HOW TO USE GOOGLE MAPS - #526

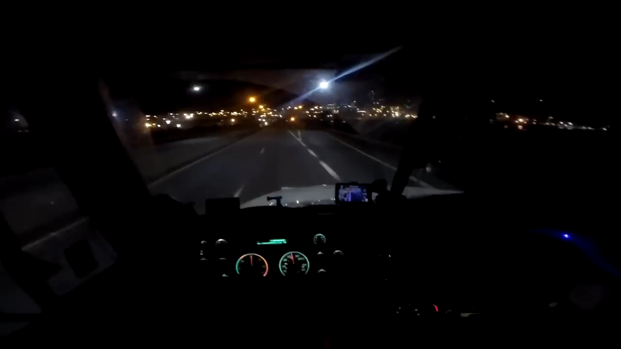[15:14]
John, New Brunswick here. I've never been here before. This city's way bigger than I thought it was. Wow.
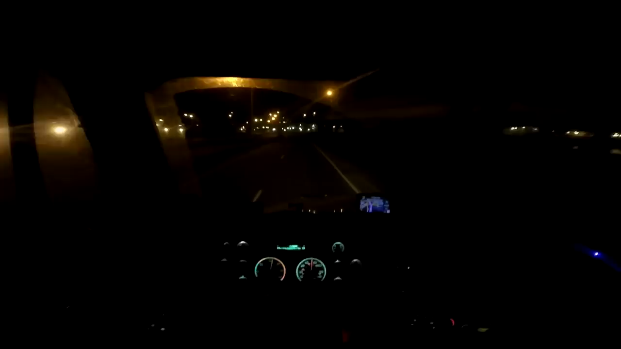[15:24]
I love coming to new places. You know, as you spend more and more time on the road, there's fewer and fewer places that are new, right? This is one place that's still new to me. St. John. Is St. John the capital? No, Moncton's the capital, isn't it? I don't know. This is actually a very nice city. It's like a seaside city. What do you call that? The big cargo ships come in here. I just passed the dock a little while ago.